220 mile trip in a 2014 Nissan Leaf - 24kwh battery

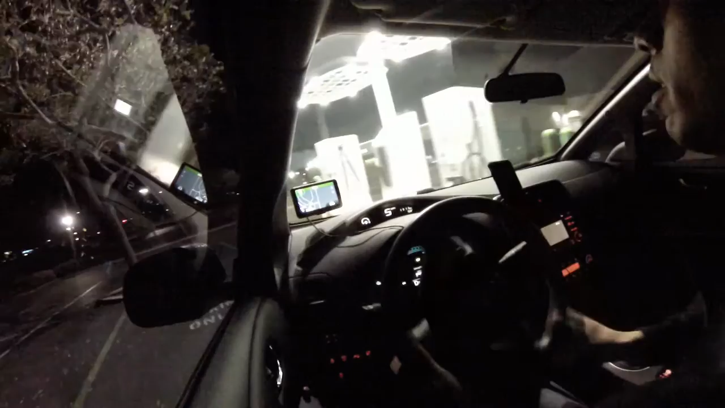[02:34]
Back at a charging station, I went 32 miles and it took like 40%.